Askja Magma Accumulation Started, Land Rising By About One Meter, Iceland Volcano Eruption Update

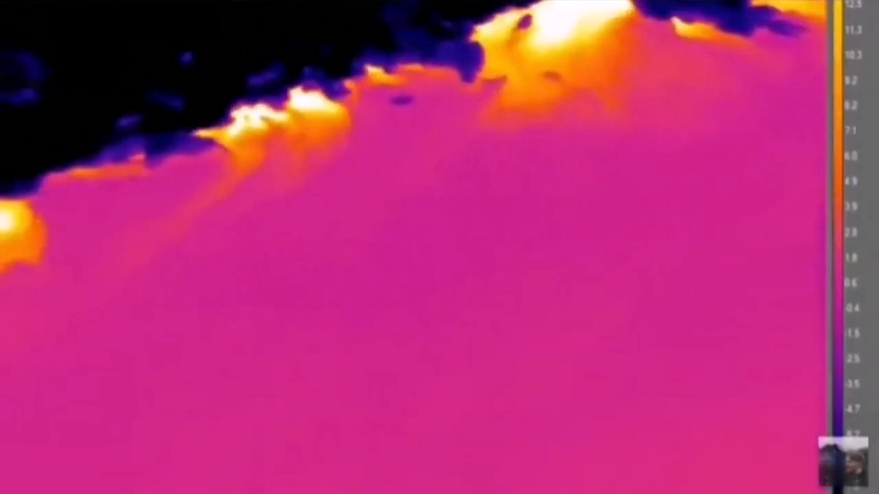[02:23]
This volcano has a lot of displacement rising due to the emplacement of magma and then we use the thermal imaging equipment we see that the heat source is coming from around the lake where the fault line is.
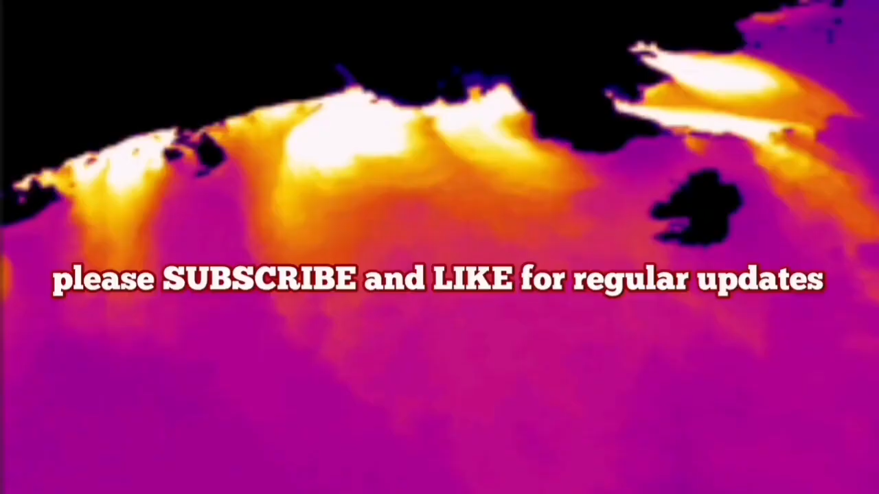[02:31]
These are the white and yellows showing the most heated areas. So when this volcano erupts watch out escape is not friendly. Magma is rising in Aschia.